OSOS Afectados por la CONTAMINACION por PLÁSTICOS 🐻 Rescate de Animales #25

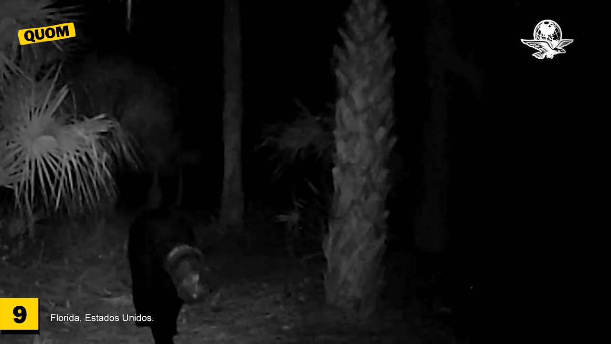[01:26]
Mira, otra osa fue captada por cámaras con un bote plástico que atrapaba su cabeza.